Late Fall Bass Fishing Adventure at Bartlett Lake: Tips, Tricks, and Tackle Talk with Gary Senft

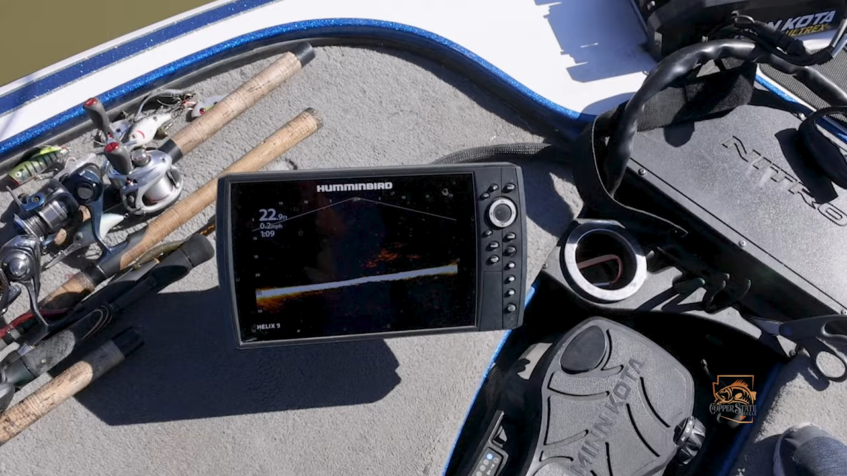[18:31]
so what we're doing guys is fishing this is our this is our bait fish right there that big glob right there but if you look at the little there's one swim in there and there's one swim in there and there's some
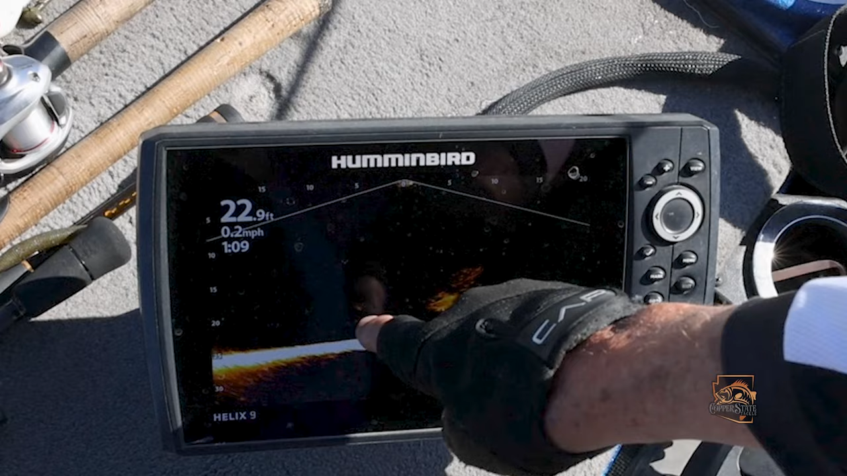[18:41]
On screen: depth 22.9 ft, speed 0.2 mph
swim in there and they're just going under the shad so it's no wonder you're not not catching them because they're they're filling up on shad way out here in 23 feet of water